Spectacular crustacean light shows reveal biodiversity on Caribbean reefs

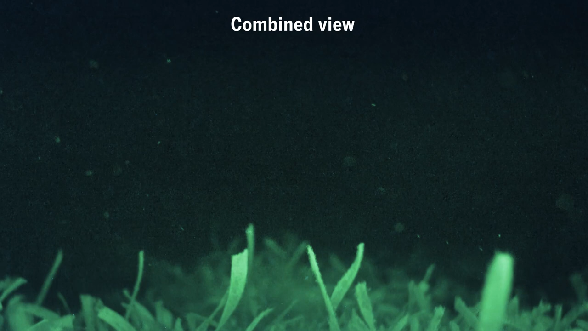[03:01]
Being able to see ostracods and their bioluminescence signaling at the same time helps scientists determine just how many males are present during courtship displays.